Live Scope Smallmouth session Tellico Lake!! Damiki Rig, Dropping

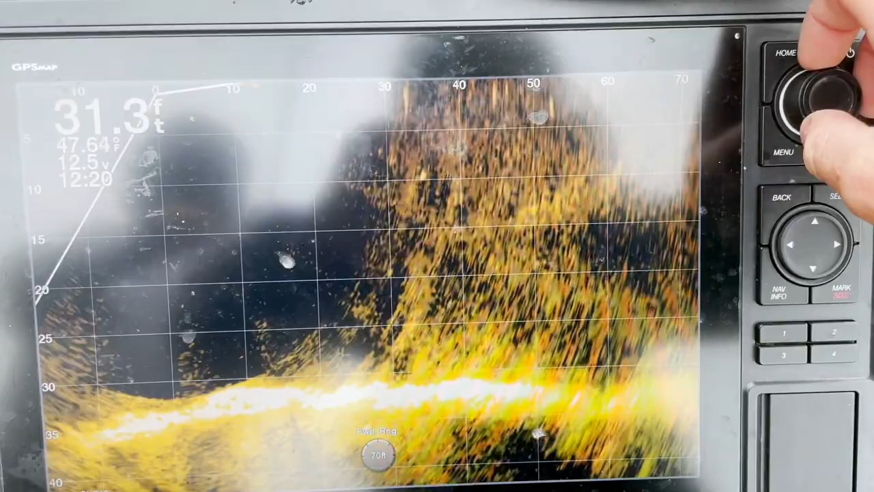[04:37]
On screen: depth 31.3 ft
What structure I look for when Domeki fishing.
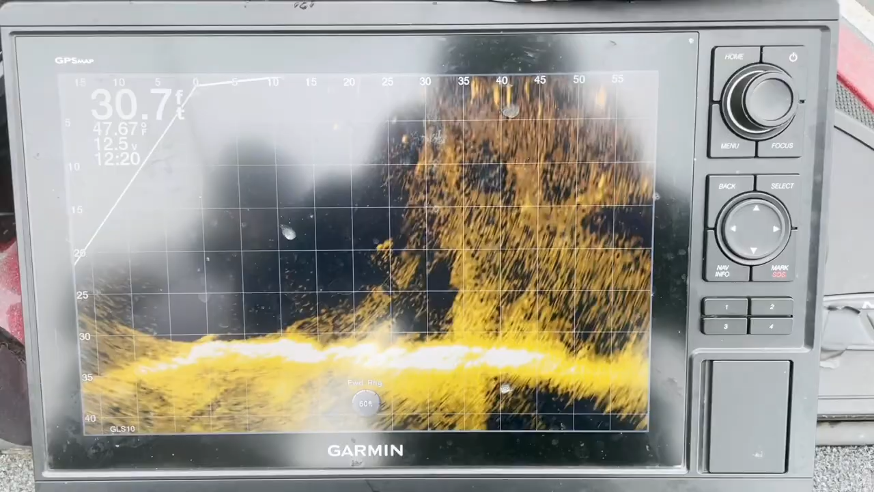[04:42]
On screen: depth 30.7 ft
So now that we're on Teleco Lake and this is a hard, rocky bottom.
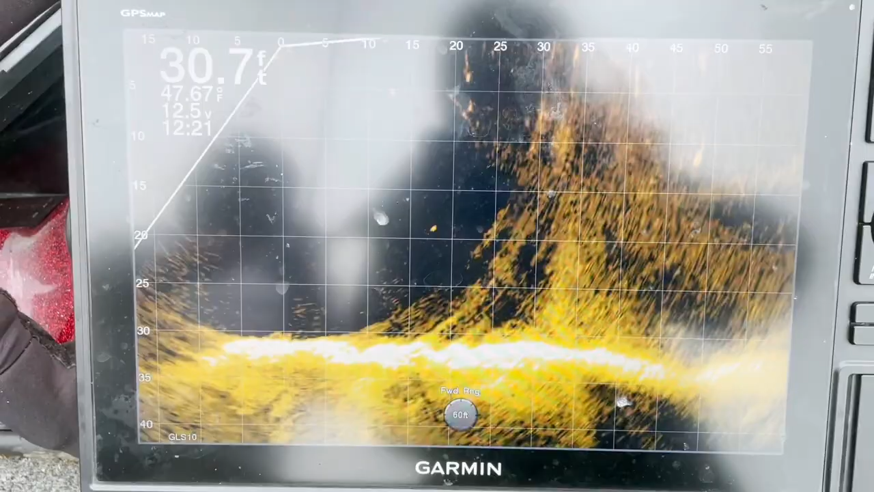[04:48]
On screen: depth 30.7 ft, water 47.67°F
And I have went through, scanning with my live scope, all the rocks.
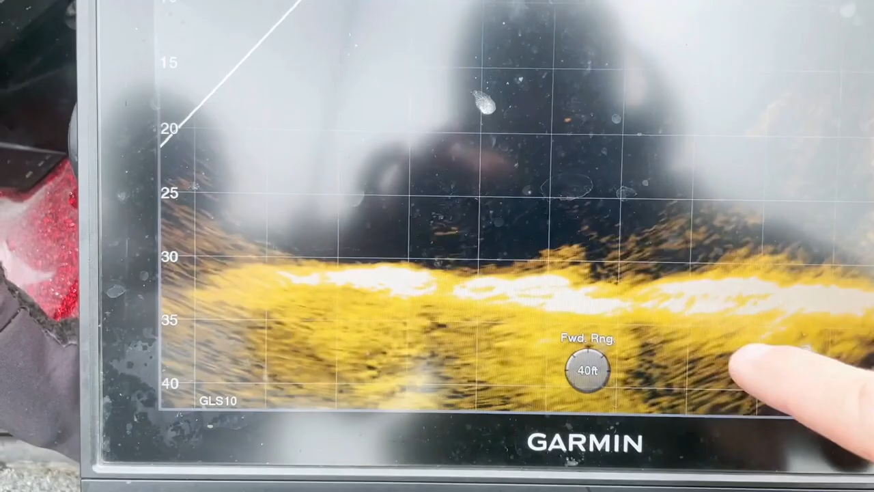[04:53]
And I've seen some fish that lifted up on the bottom in between these rocks.
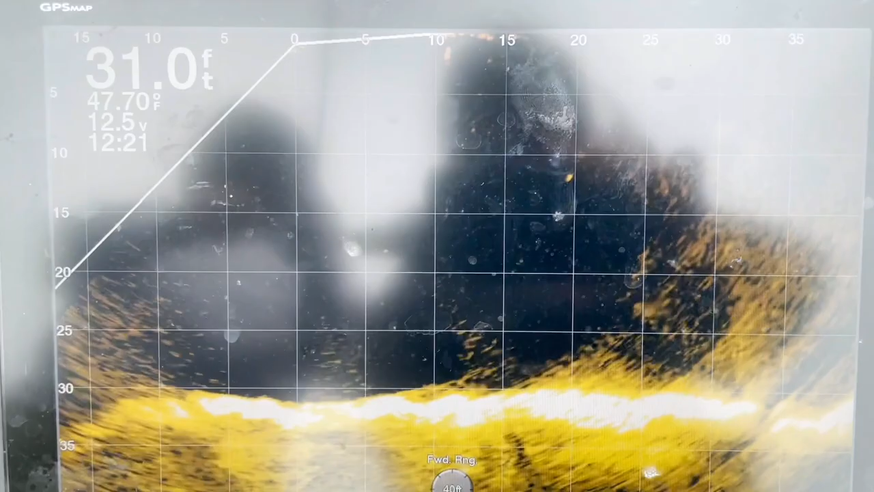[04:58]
On screen: depth 31.0 ft, water 47.70°F
Because when these fish are on the bottom, it's really hard to see them on live scope.
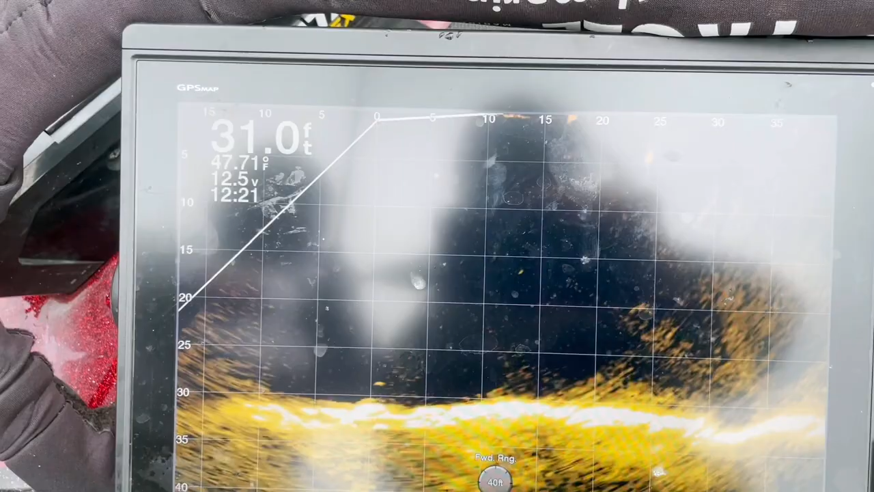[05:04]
On screen: depth 31.0 ft, water 47.71°F
But with this color palette that I'm using, it's called orange crawfish, you can see really bright. Like the fish will be really bright on the bottom.
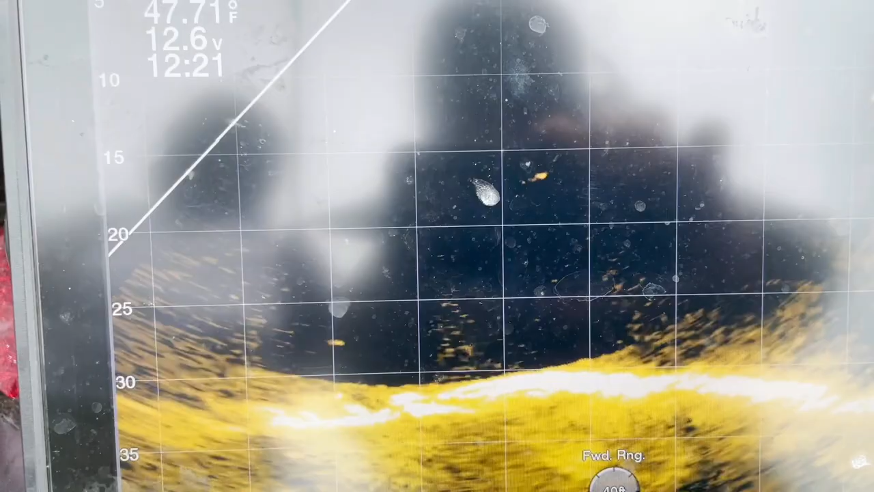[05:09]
On screen: water 47.71°F
So you can kind of tell which rocks they're in between. It's really the only color that I've found you can
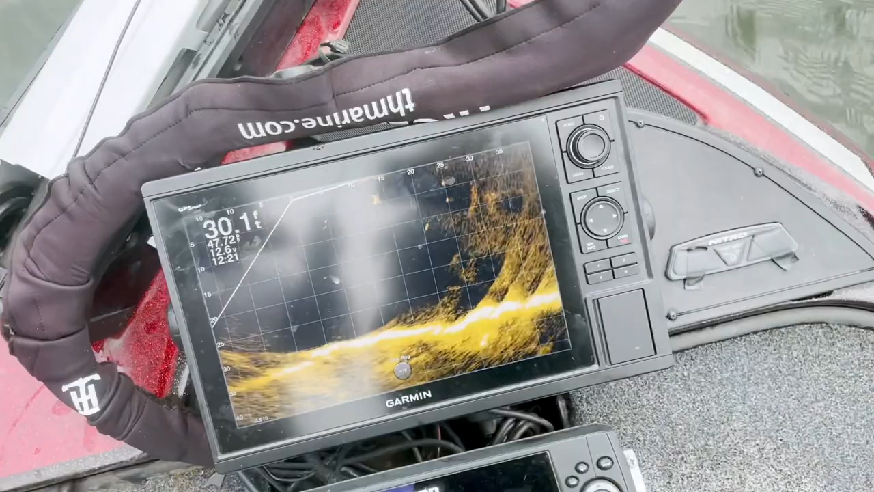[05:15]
see fish on the bottom with. The best.
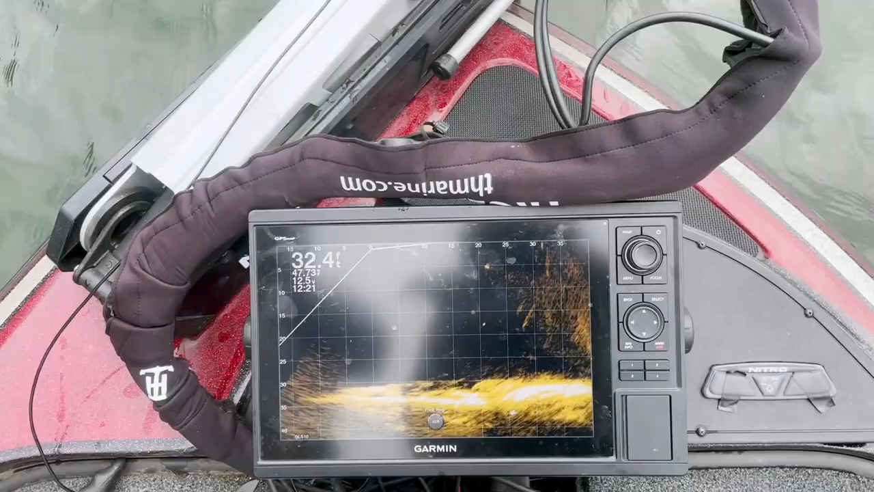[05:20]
It's still really hard on live scope to see fish on the bottom. But this is the best color palette for it. Orange crawfish.
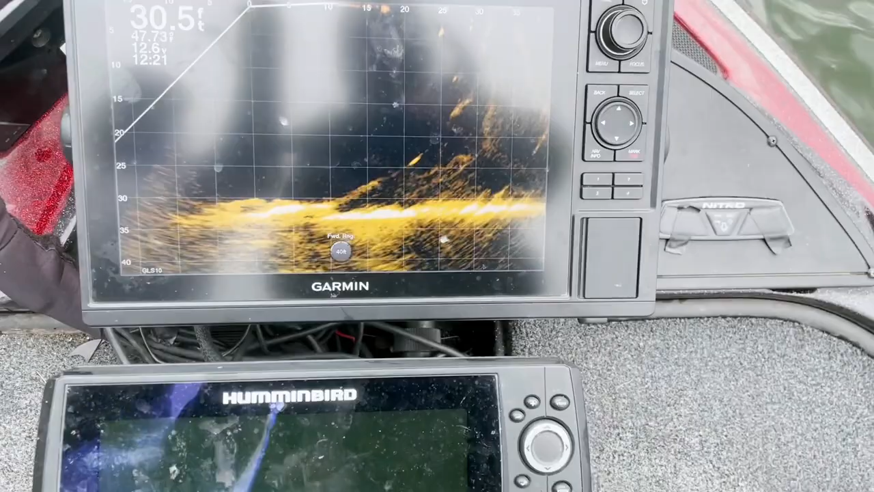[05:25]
And I'm actually fishing with my dad here.
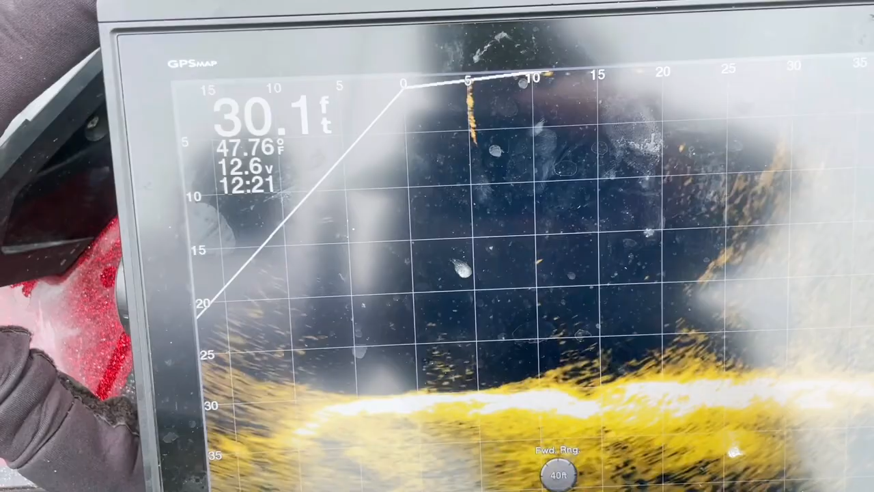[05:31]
On screen: depth 30.1 ft, water 47.76°F
And we take turns with the camera, holding the camera.
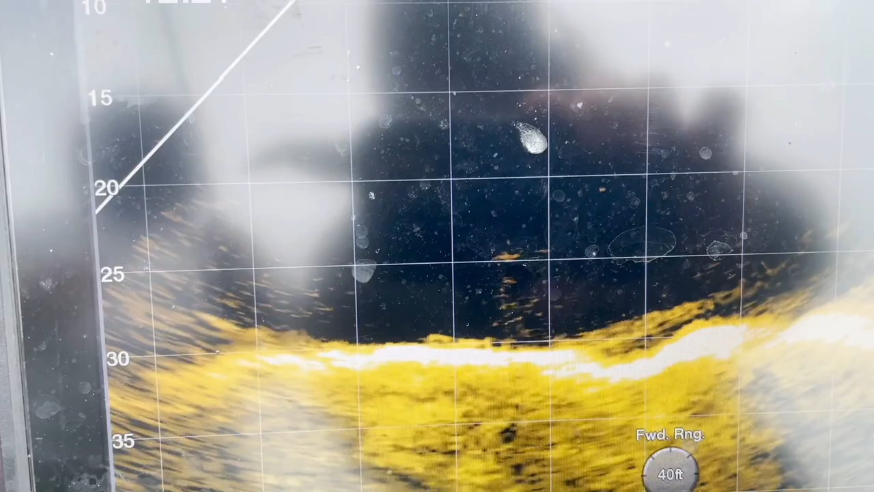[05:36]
And it never comes off the live scope because we really want you all to see what's going on. Here comes a fish. You see me dropping down.
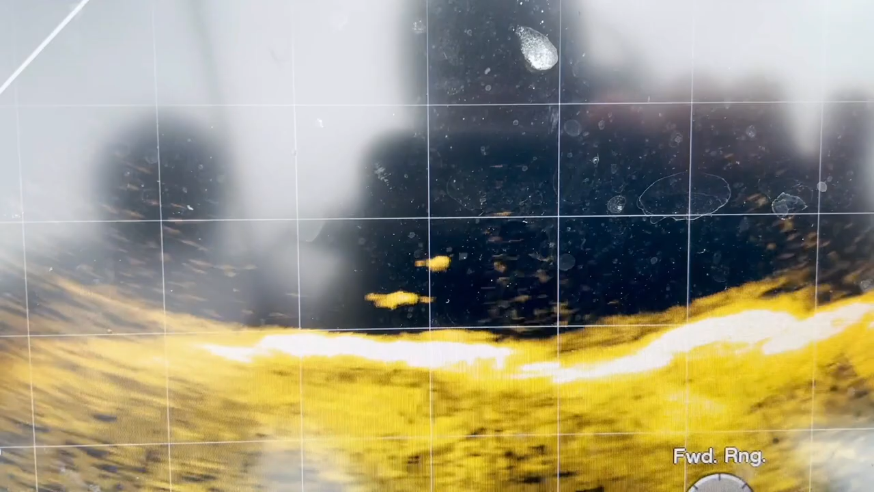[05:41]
And there's a fish right below. He comes shooting up immediately. And he gets him.
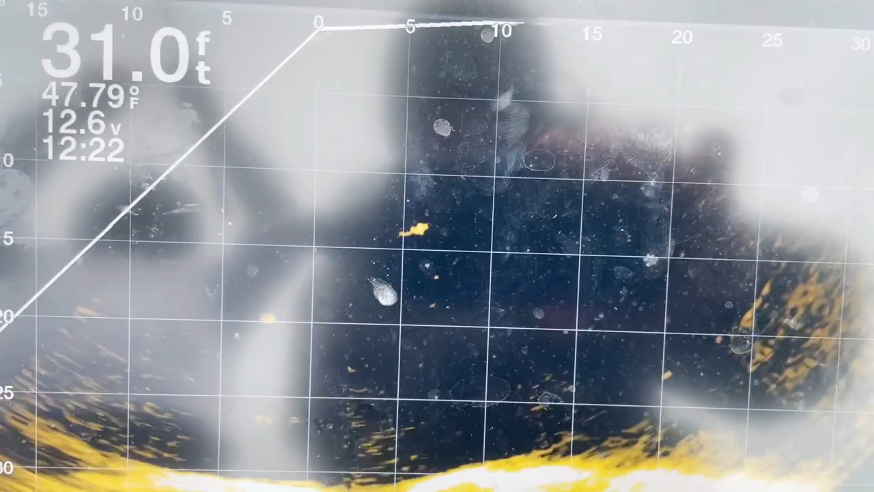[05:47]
On screen: depth 31.0 ft, water 47.79°F
He's reeling him in.
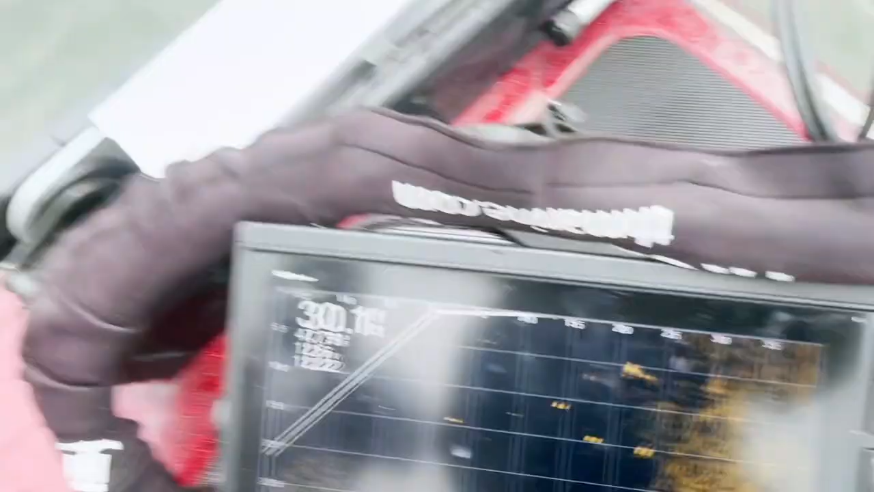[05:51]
I never take it off just so I can keep scanning.
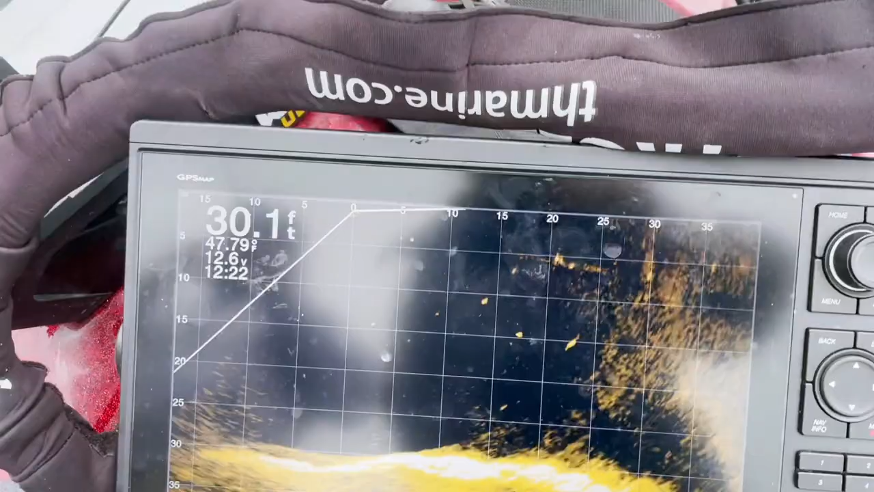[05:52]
On screen: depth 30.1 ft
Just to see if there's any more around.
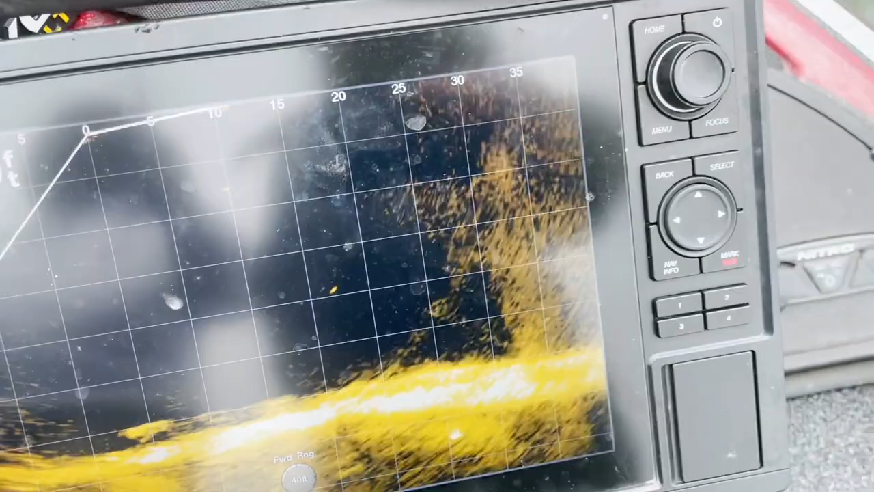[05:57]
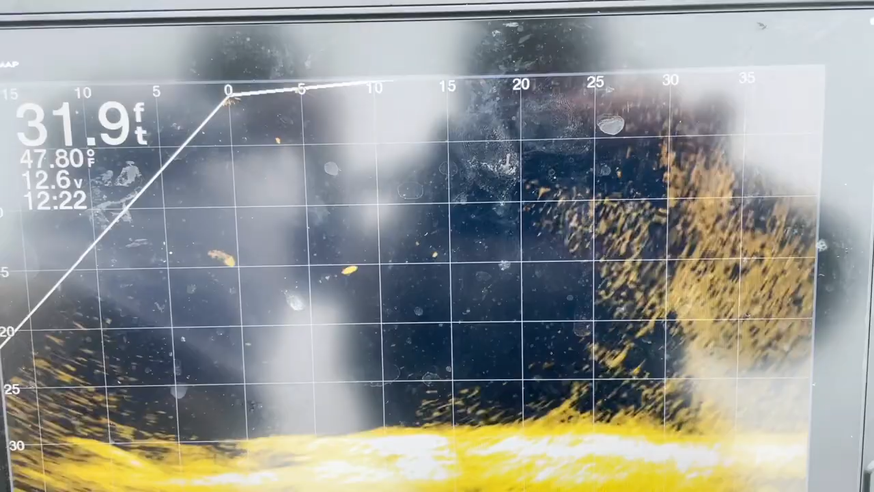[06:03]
On screen: depth 31.9 ft, water 47.80°F
Don't see any, but I pick my rod up eventually here. And I'm always scanning with my foot. I'm just scanning, scanning, scanning.